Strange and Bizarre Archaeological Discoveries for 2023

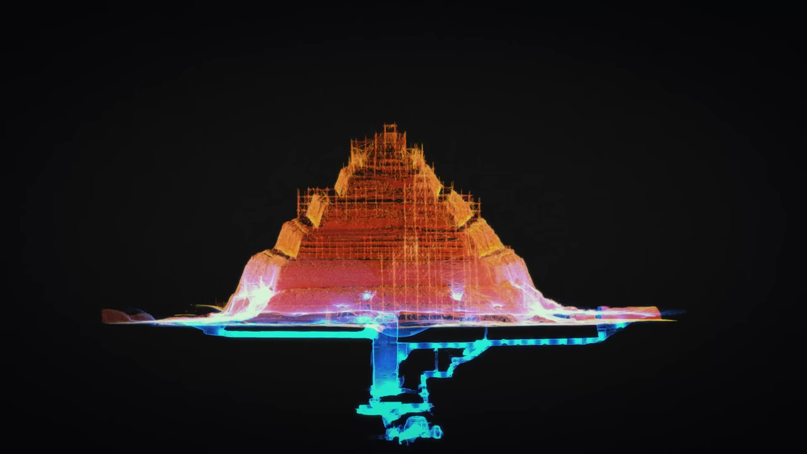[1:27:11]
This amazing discovery was made by scanning the pyramid with the latest technological advances,